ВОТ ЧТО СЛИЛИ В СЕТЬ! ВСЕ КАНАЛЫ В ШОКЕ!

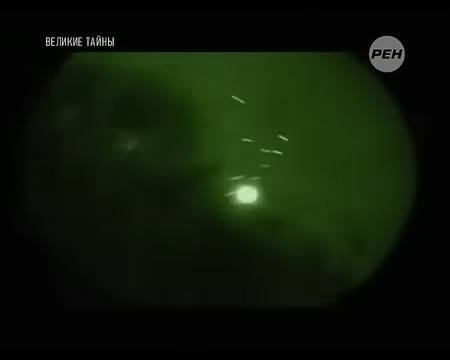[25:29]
Офицер боевого расчета попытался через бинокль разглядеть,
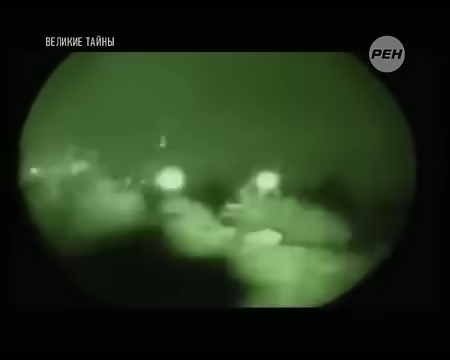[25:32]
что за объект пожаловал в гости к армейским спецназовцам, и остолбенел.